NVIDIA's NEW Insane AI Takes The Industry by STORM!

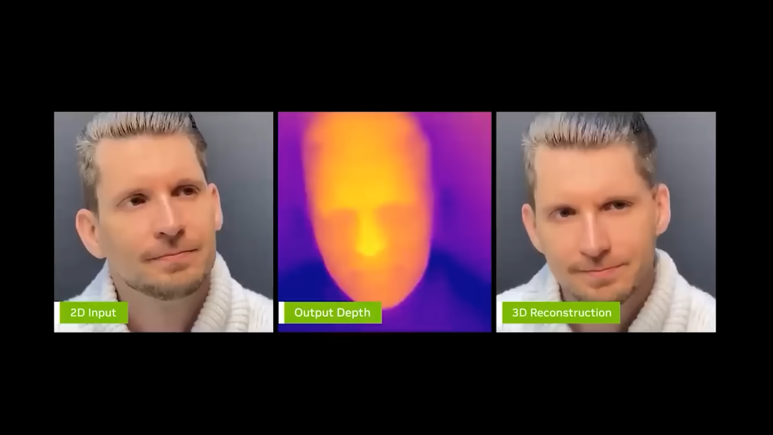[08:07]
Maxine 3D converts these 2D videos to 3D using cloud services.